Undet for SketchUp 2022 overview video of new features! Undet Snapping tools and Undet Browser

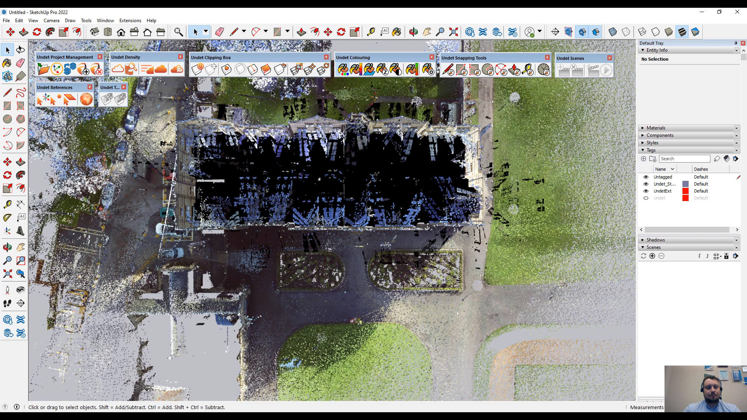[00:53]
I will create a smaller clipping box of my entire point cloud.
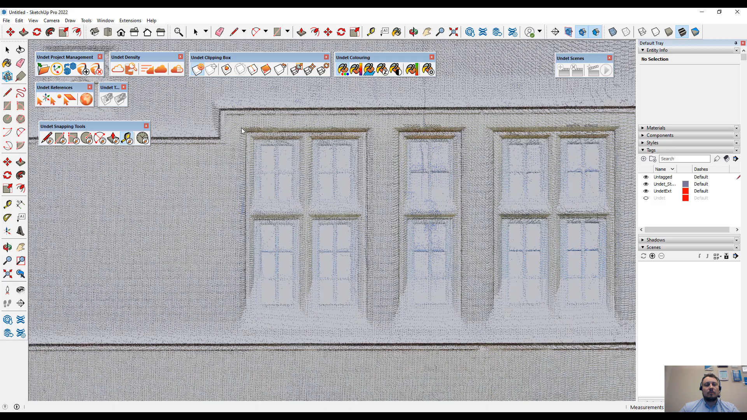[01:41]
snapping to the point cloud points.
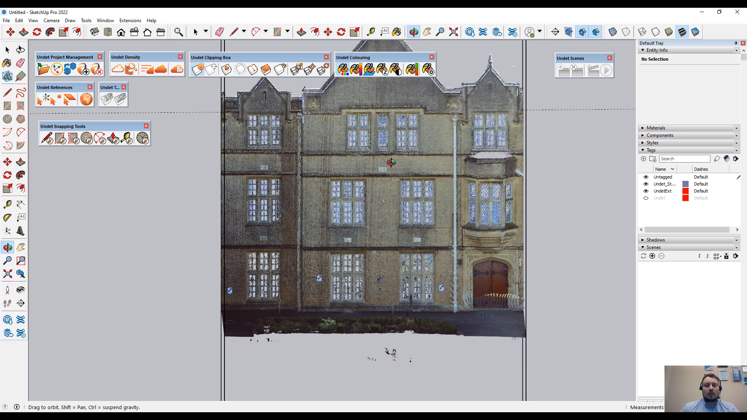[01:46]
And all these tools are made in the smart way.
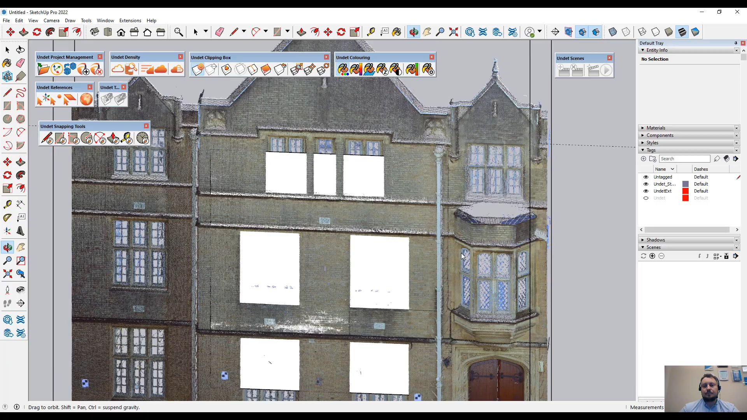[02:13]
Also, these tools detects snapping to the existing SketchUp objects.
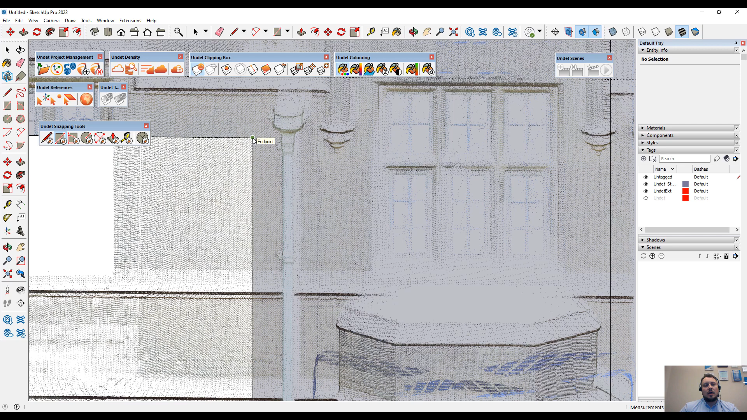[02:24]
And for example, you can start drawing new object from endpoint and finish by snapping to the point cloud points.
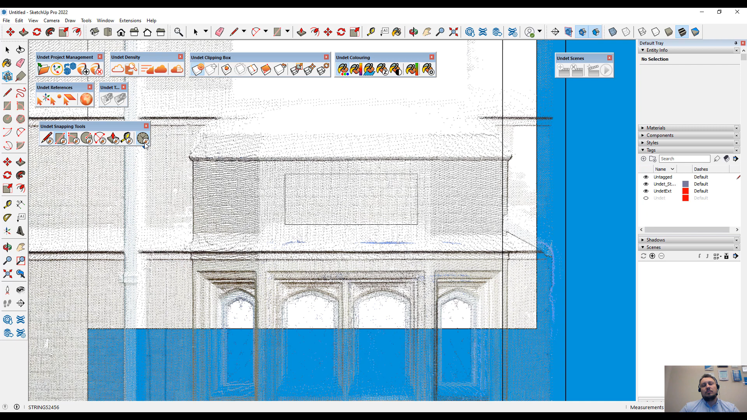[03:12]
And when this tool is enabled, if you hold the mouse for one second, it will start to snap to the point cloud points.
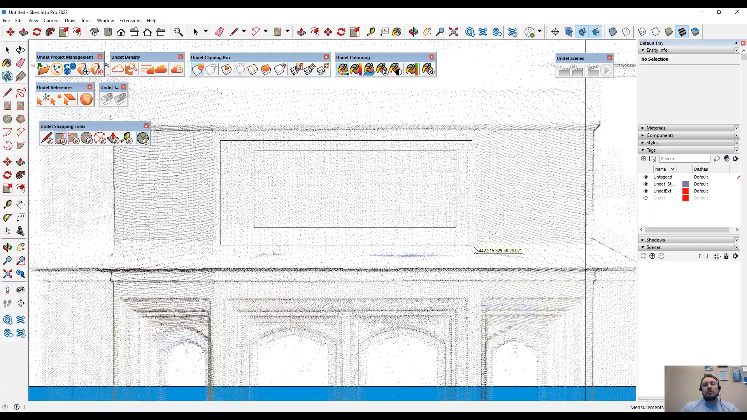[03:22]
And as you can see, now new face is snapped to the point cloud points.
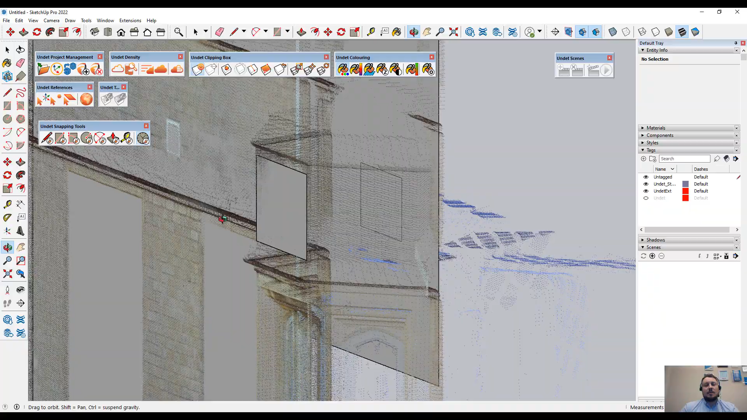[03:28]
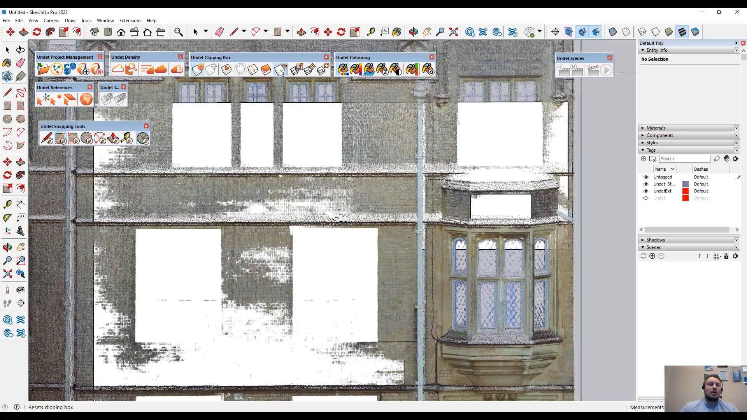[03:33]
Using these new tools, you can easily create
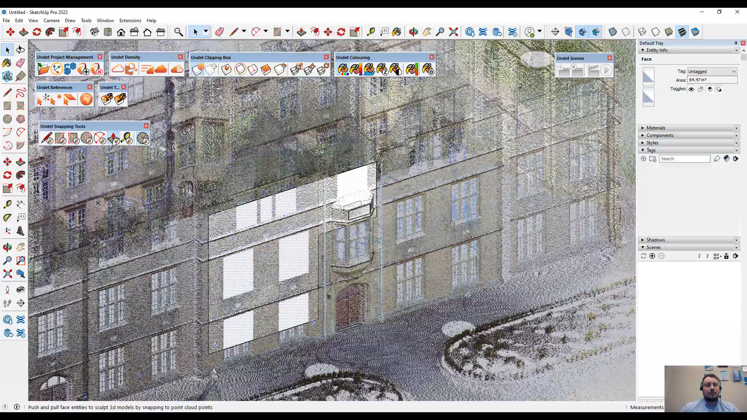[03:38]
new geometry by tracking to the point cloud points.
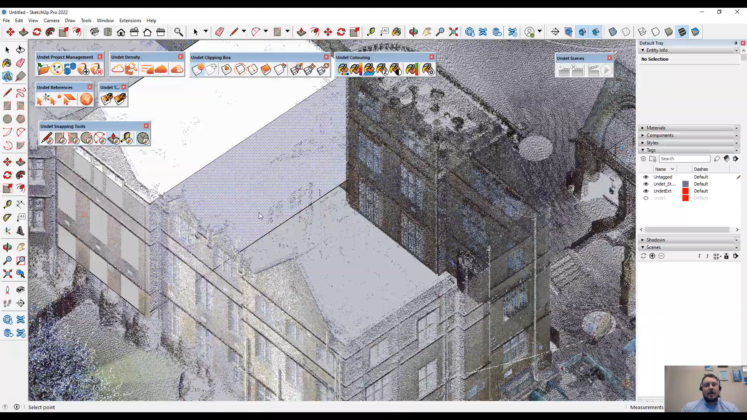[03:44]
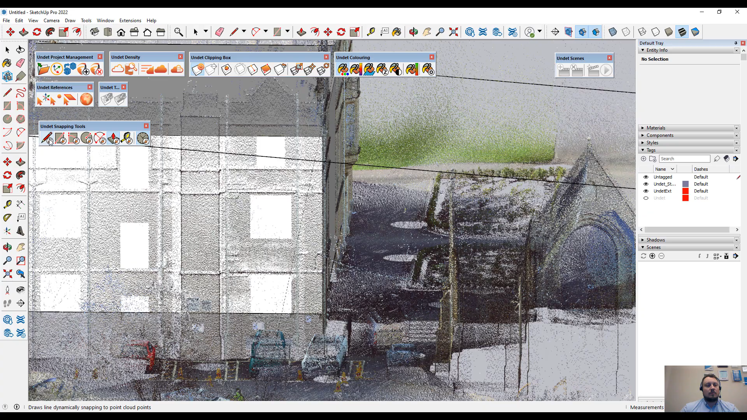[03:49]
And the same situation, just drawing the outline of this chimney.
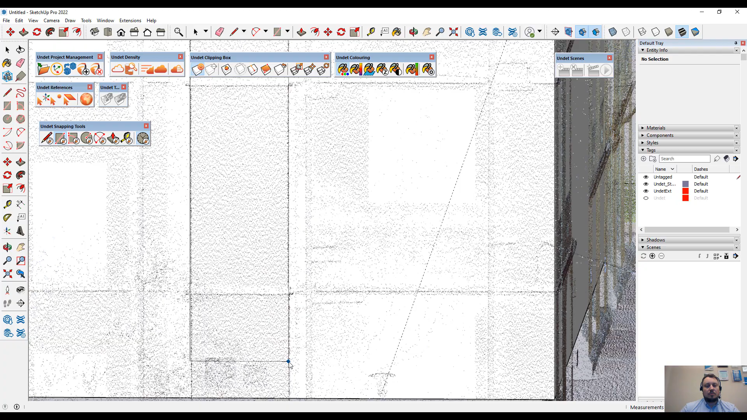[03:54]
And using push-pull tool, selecting plane,
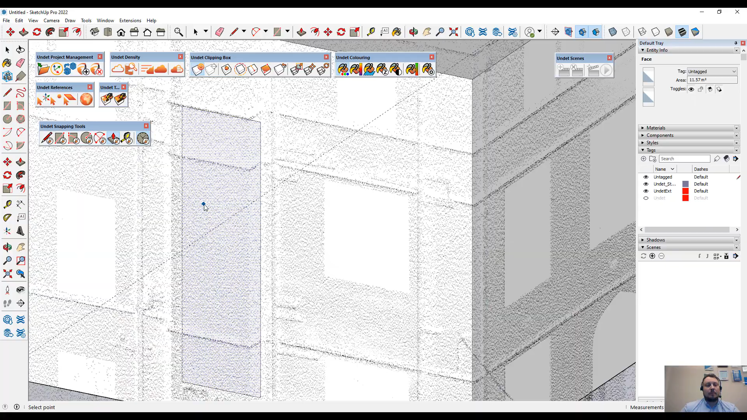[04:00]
holding the mouse for one second and extruding to the point cloud points.
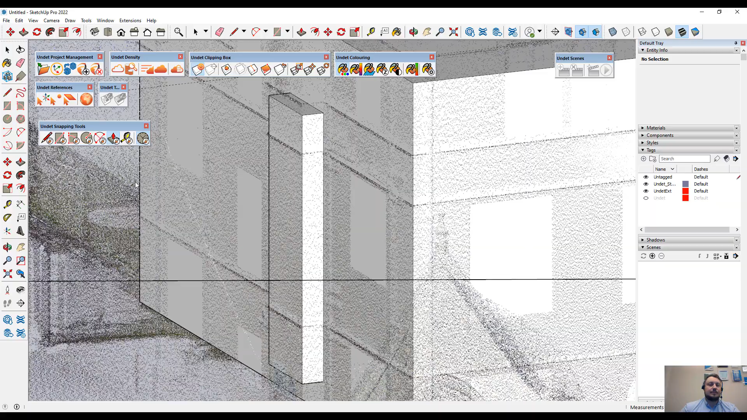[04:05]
And the same situation over here.
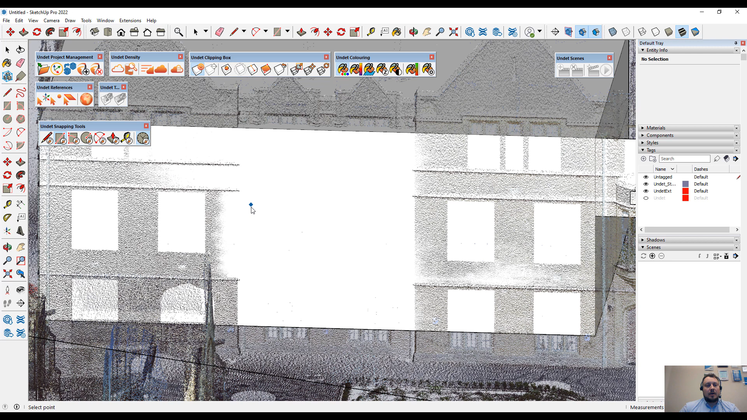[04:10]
Rectangle tool, starting from the edge point to the edge point. And by using push-pull tool, snapping to the point cloud points.
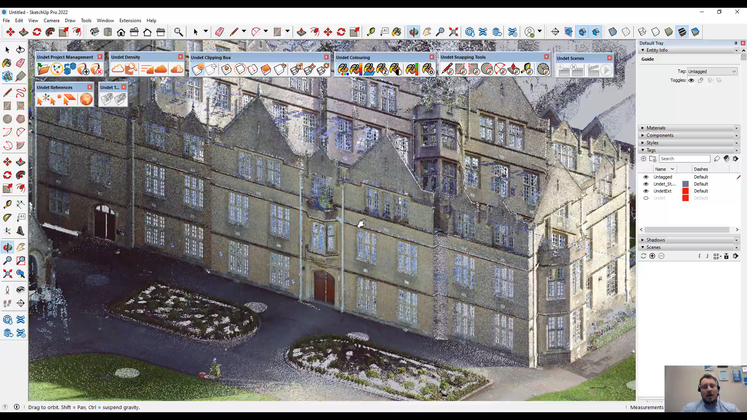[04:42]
I have restored my point cloud view and deleted all the geometry which I have created.
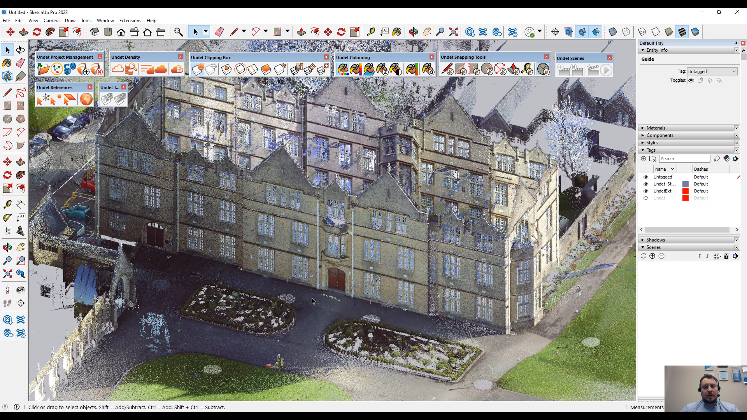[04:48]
Just to be focused on the new features. In this new Undead for SketchUp version, we have fully implemented Undead Browser feature. And now I will open Scan Data Manager to enable ScanStation Markers. And if you are using Undead project compatible with Undead Browser, with double mouse click on ScanStation Marker, will open Undead Browser project.
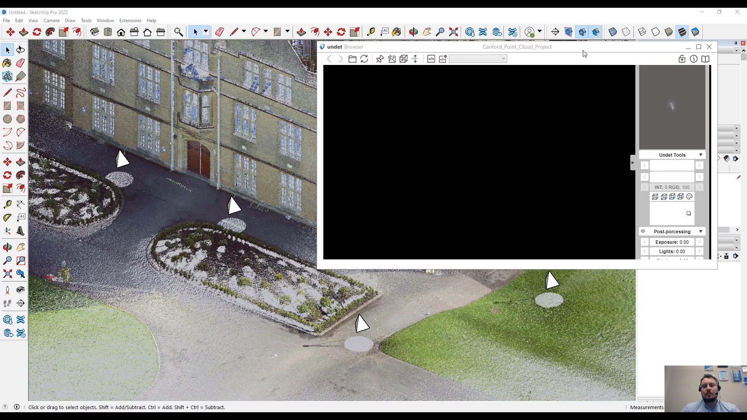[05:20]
And you will be able to see how these stations look from the perspective view. And double click on another ScanStation Marker and you will be able to open to another scan position. And during this demonstration, I am using one screen.
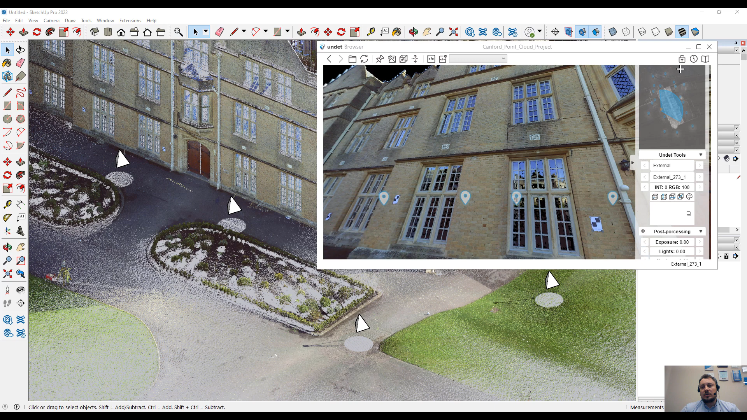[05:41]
So I will enable all these on top options. And when I get back to SketchUp window, the browser window will
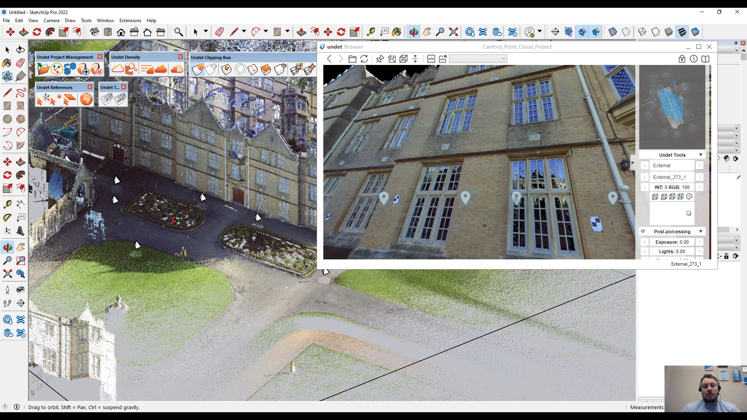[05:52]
keep in front of the screen. As you can see, double click and you can open Panoramic view of that scan position. Another cool feature is called ViewSync. And using this feature,
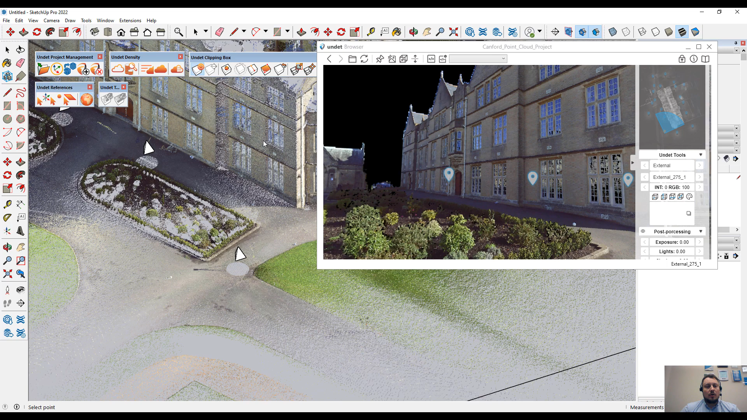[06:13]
you can select point cloud point, which is not clear for you.
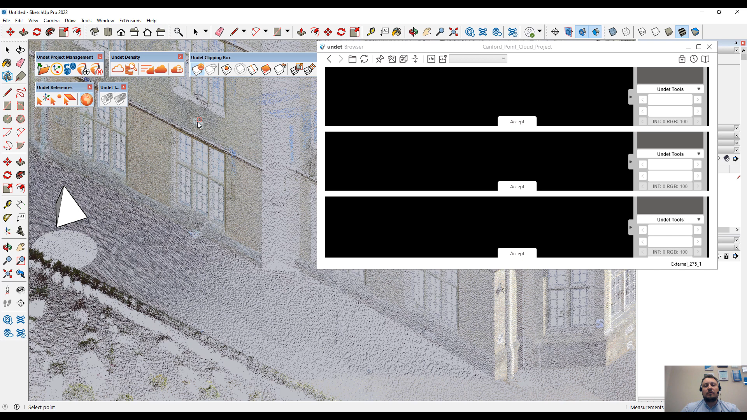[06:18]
And Undead Browser will find all the scan stations looking to that object.
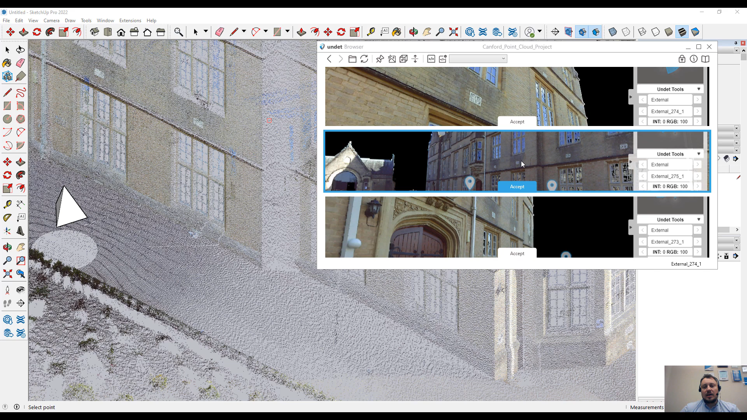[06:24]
And you can check what type of object it is.
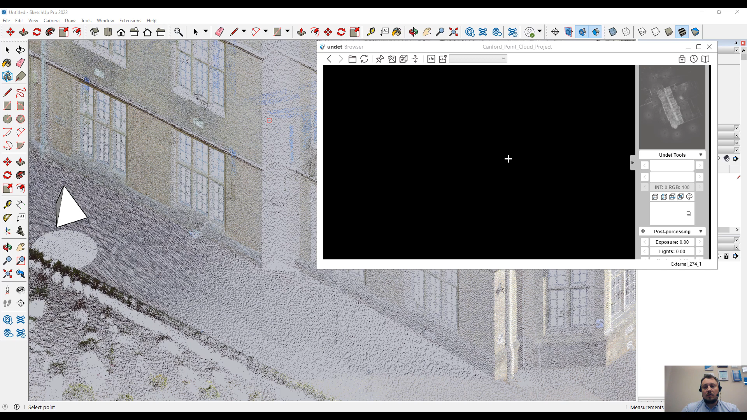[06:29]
And for example,
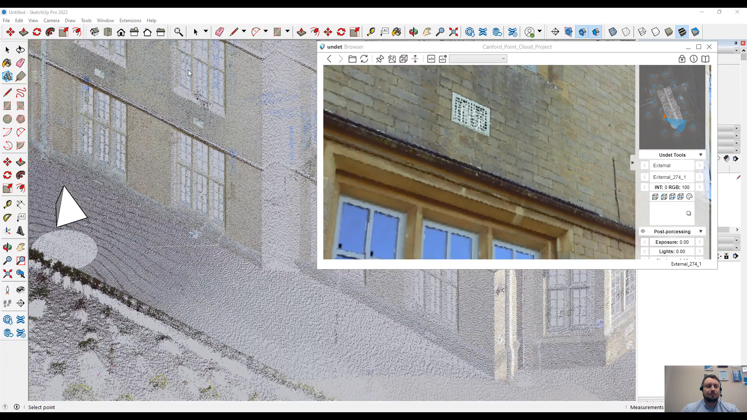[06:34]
once again, I am selecting these curve points.
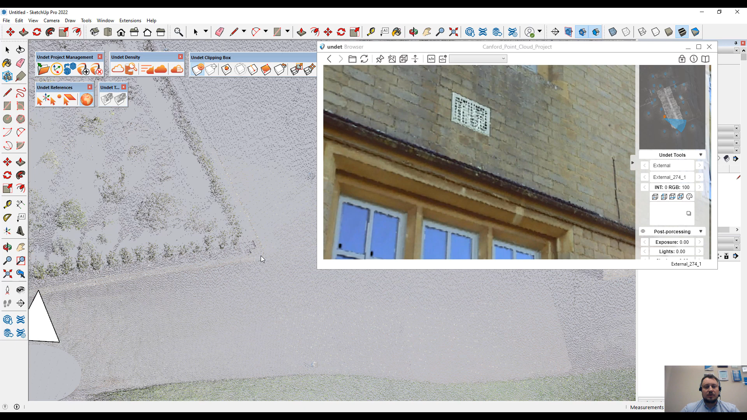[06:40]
And in that browser,
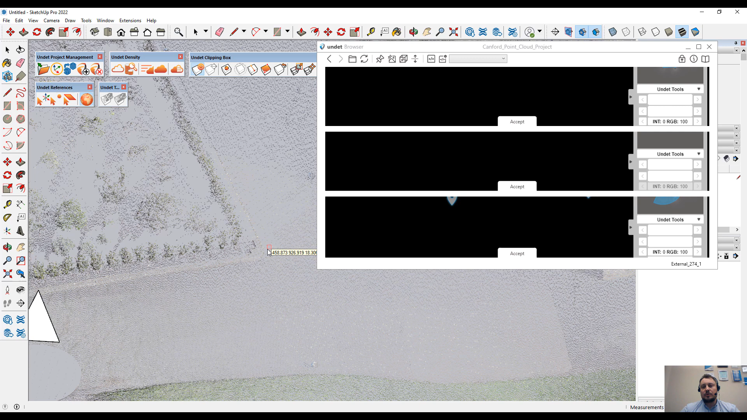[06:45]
you will find all the scan stations looking to that point from different scan stations.
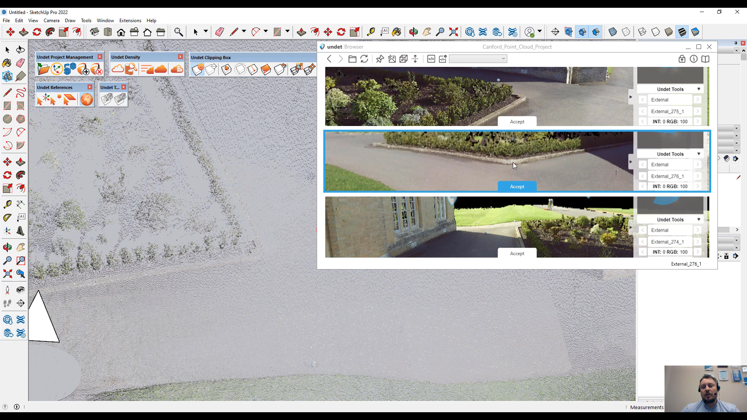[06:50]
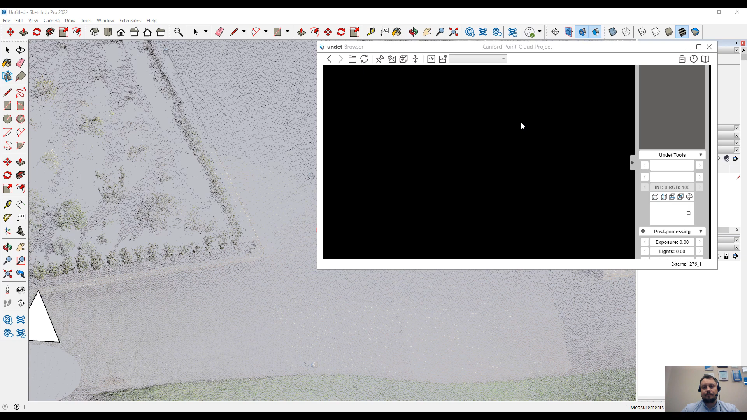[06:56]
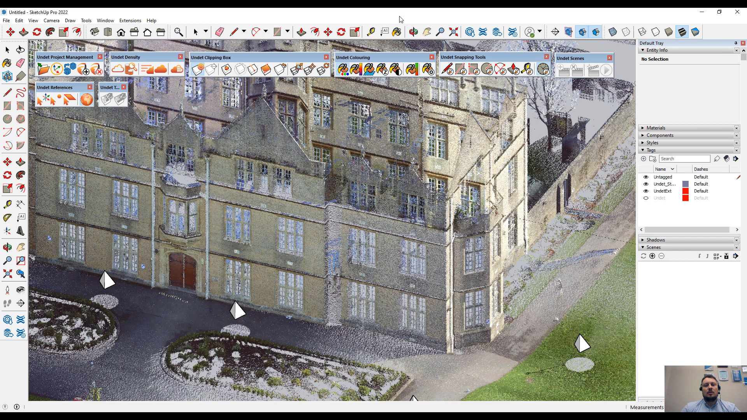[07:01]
To show our new browser feature, I will enable inside scans,
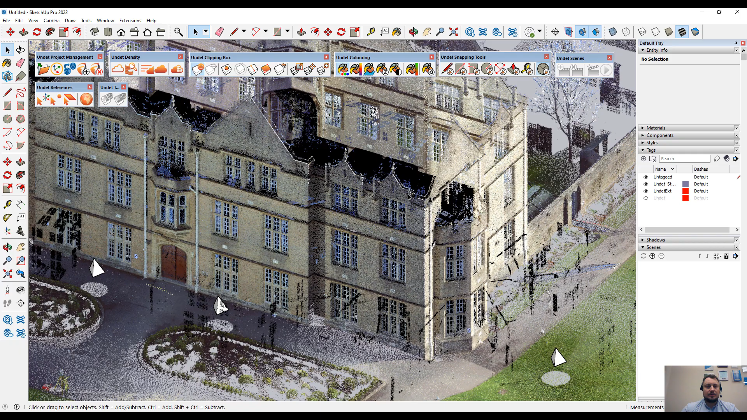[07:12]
switch to the top view and create a slice.